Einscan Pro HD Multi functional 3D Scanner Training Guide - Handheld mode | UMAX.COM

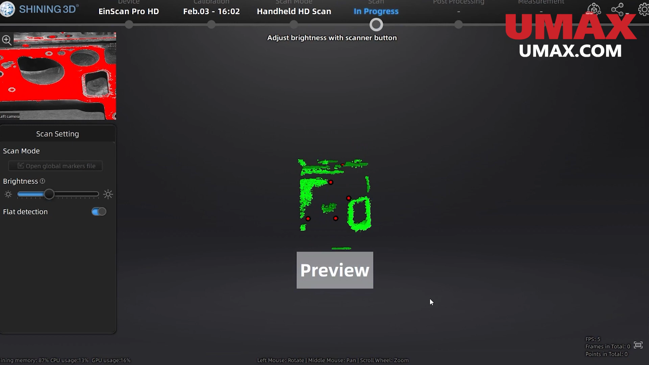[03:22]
While in preview mode, let's adjust our brightness so that there's only a little bit of red on our subject shown in the camera window.
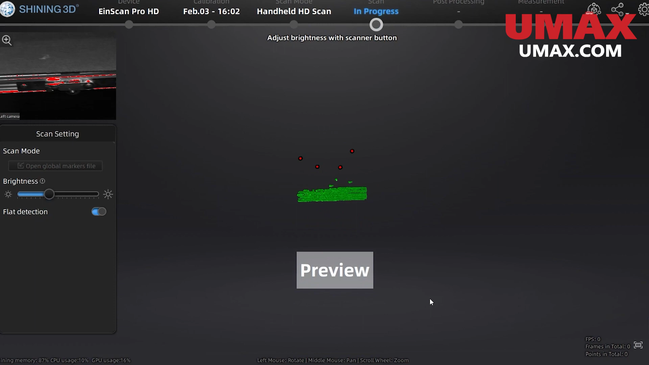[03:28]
To adjust the brightness while scanning, we can double tap the play button,
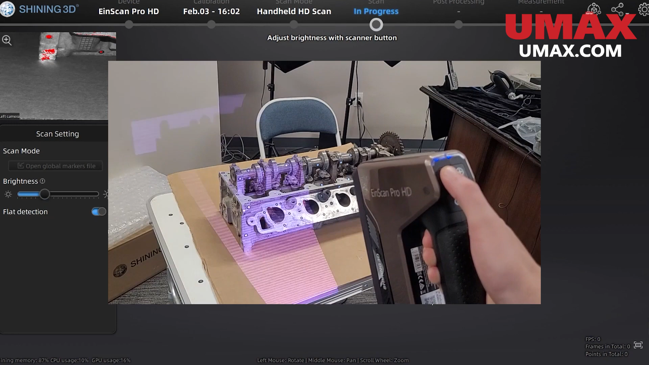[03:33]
which will make it so the plus and minus buttons on our scanner will adjust the brightness.
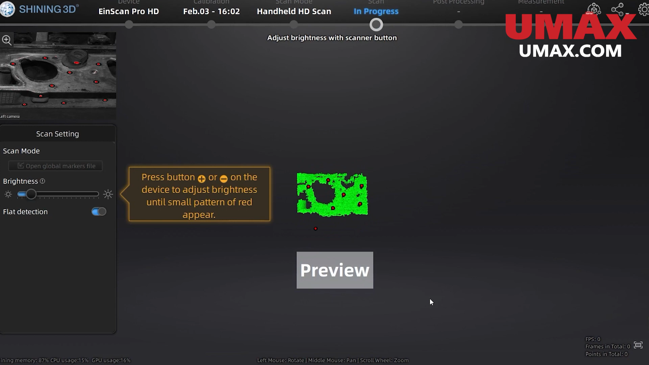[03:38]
You can double tap the play button again to revert the plus and minus buttons to their previous function, which is zooming in and out.
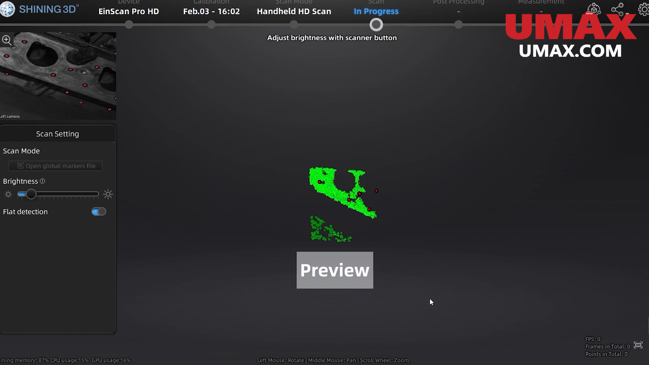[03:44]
Once everything looks good, you can press the play button again to begin scanning.
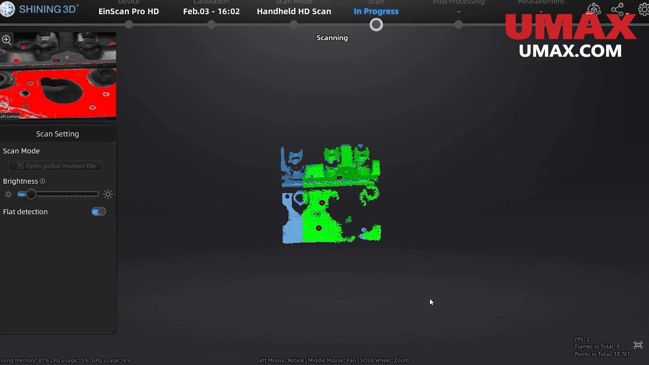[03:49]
Remember to move slow around sharp angles and new areas. Also, keep an eye on the bars to the left of the screen.
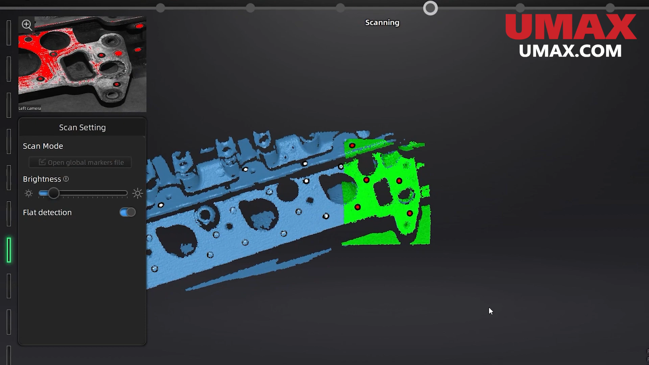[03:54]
That is your distance indicator. It's good to keep that in the green somewhere in the middle.
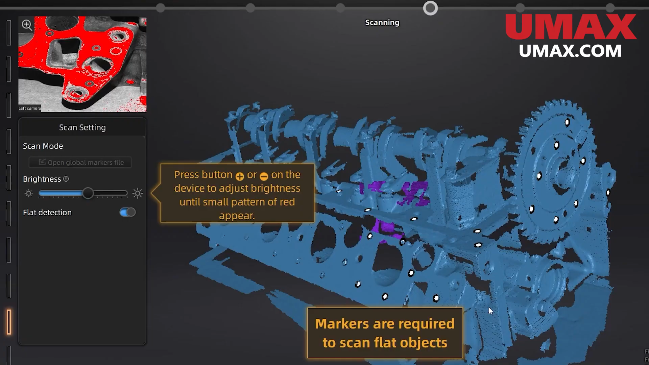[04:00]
We can press the play button once to pause the scan, and we will move our object to get a better angle. Now we resume and finish up.
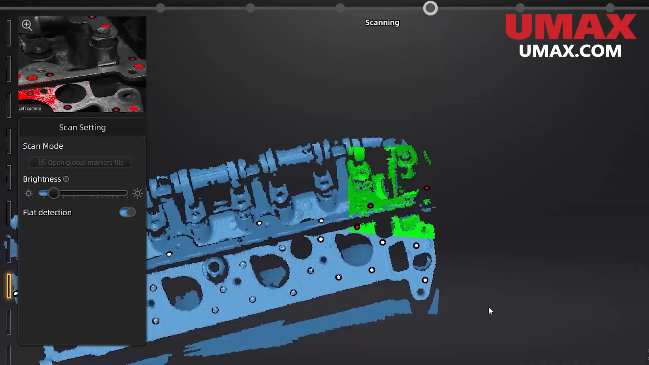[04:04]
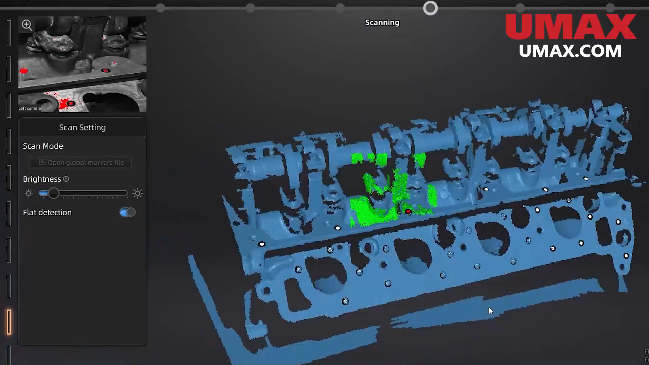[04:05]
Now let's talk about data editing. When your scan is paused,
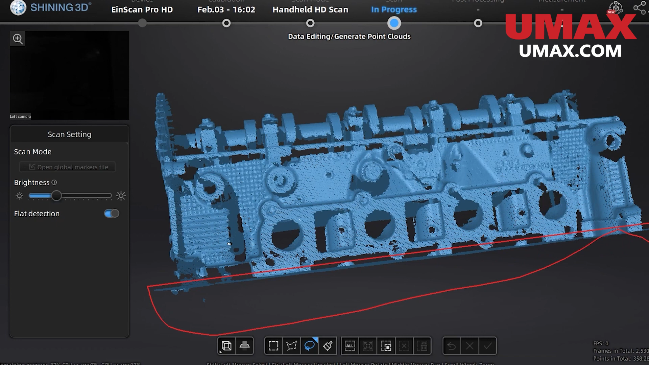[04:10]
you can use the selection tool so select parts of your data by holding down shift and dragging over to the portion you want to select with your mouse.
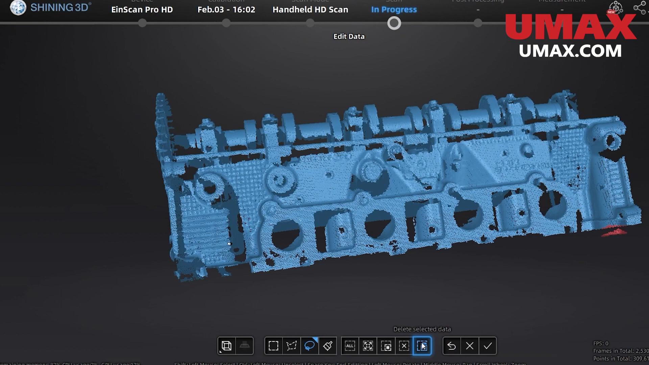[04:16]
With that selection, we can do a few different things. We can delete, convert the selection, or make a connected domain.
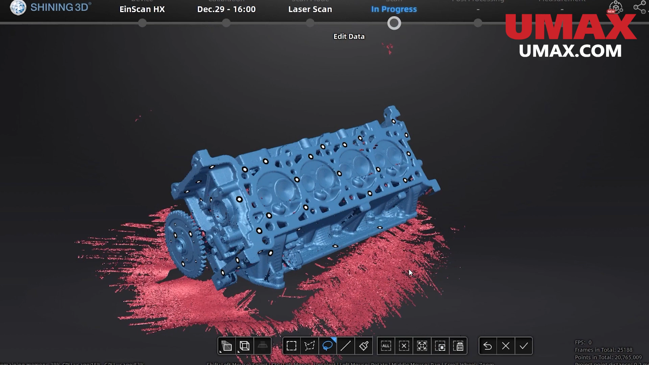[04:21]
Connected domain just selects all the data that is connected to our selection.
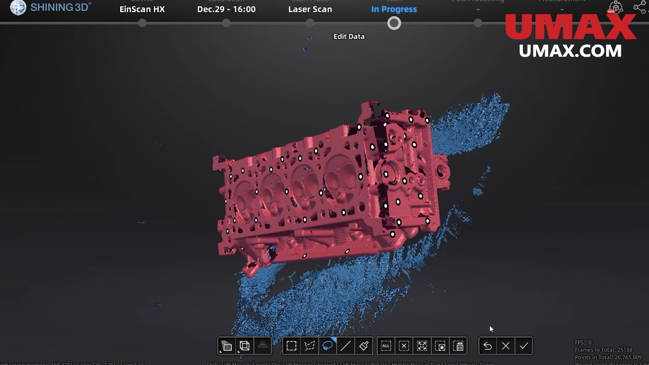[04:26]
We can also make a cutting plane. A cutting plane will delete any data under the plane and
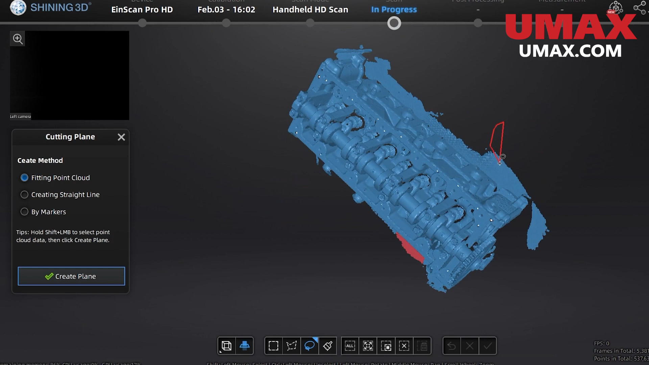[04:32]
prevent future data that would appear under the plane from being scanned. We can make it by drawing a line or selecting data.
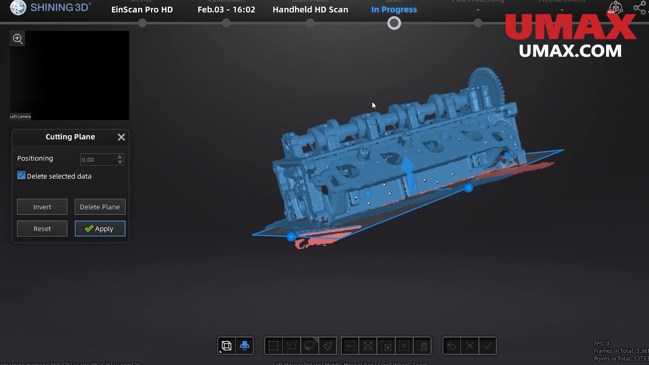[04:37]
Now let's generate point clouds, which will refine and filter our scan.
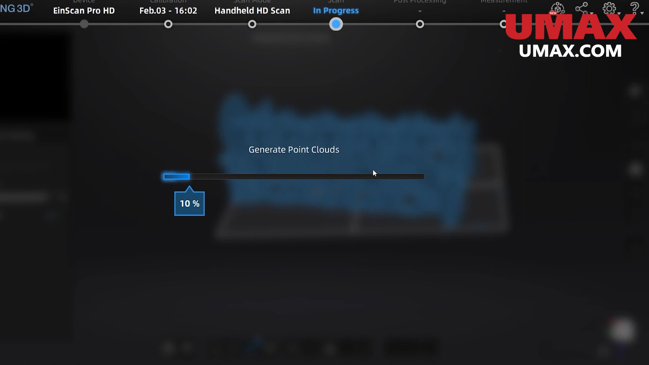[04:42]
And we can even continue to work on it after we're done.
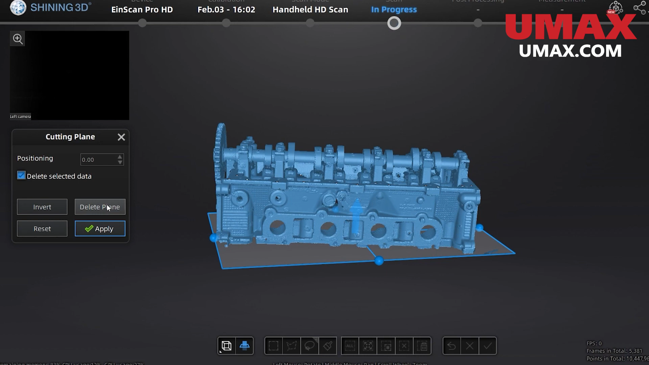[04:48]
Now let's take a look at project groups. Project groups are a way to manipulate several scans in the same project file.
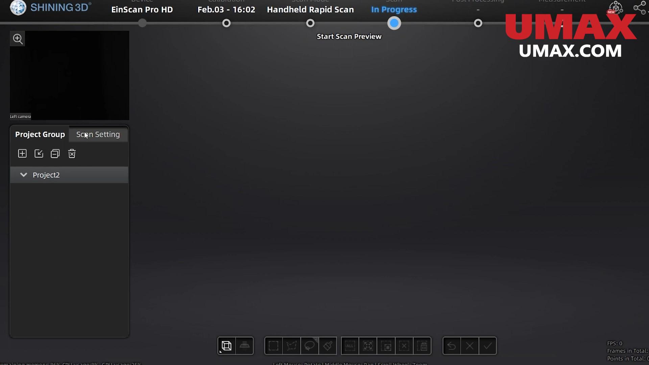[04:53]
We can even align them together. This is very useful for larger objects,
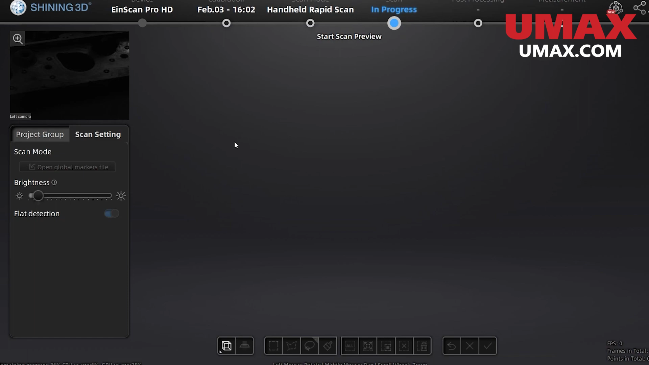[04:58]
techniques such as digital assembly or objects that can't be scanned in one piece for whatever reason.
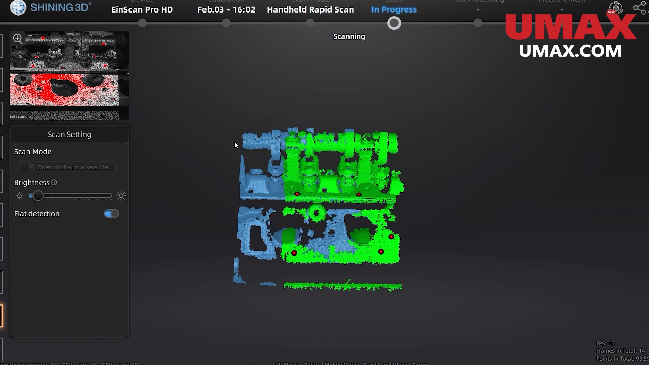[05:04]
To make a project group, go to the project groups tab.
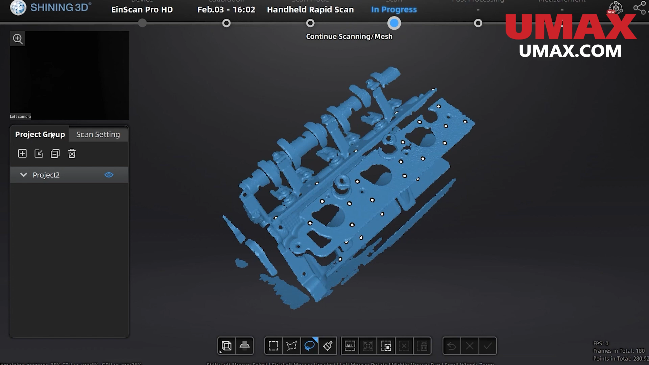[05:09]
Press this button and select your new project group.
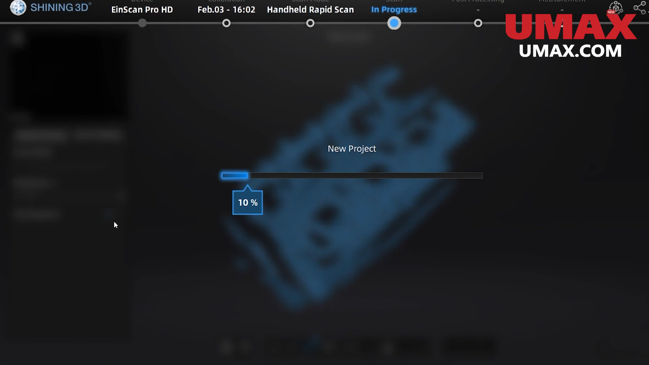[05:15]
Now we have a clean slate to work with, but our other scan is still there.
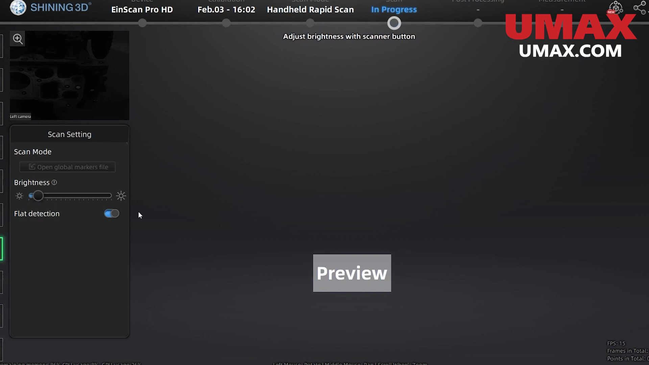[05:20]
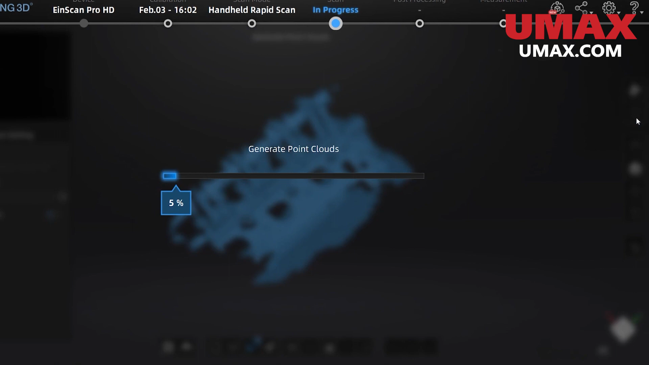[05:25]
Once we have two project groups with our point clouds generated, we can press this button to align them together.
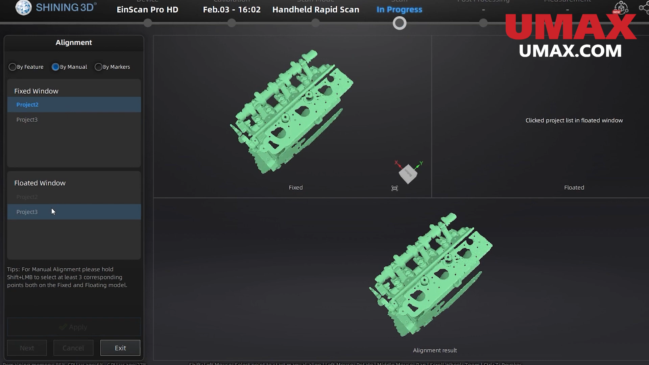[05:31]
Select the groups here to place them in their respective windows for alignment. Now let's choose a method.
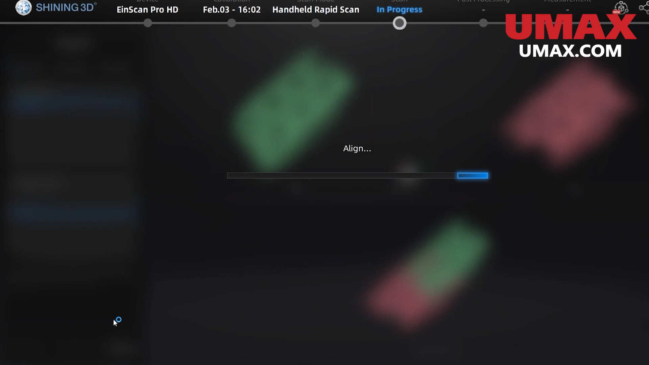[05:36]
We can align by features, markers, or by selecting common points. Your groups must share some common data in order to be aligned together.
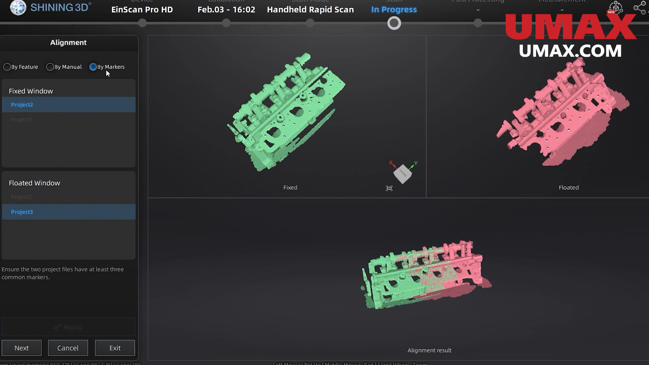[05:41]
If you're using a non-automatic method, then the selecting of points is done by holding shift and clicking. Once you have finished and your scan data looks good,